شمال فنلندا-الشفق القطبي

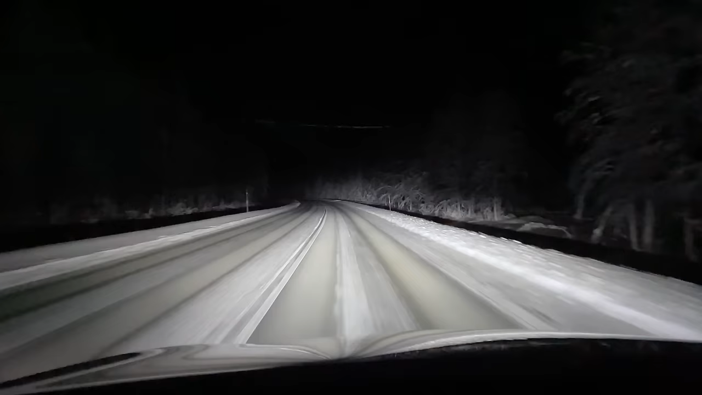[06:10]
ما في لا اينارة ولا شي لعله وعسى نطلع من المنطقة اللي فيها غيون المكان موحش وشتاء الله يعين بس الله يستر يحفظنا وياكم كمية شوفوا الشفق شوفوا الشفق بسم الله قبارك الله شوفوا الشفق كيف واضح بسم الله الرحمن الرحيم شوفوا ماشاء الله ما شاء الله ما شاء الله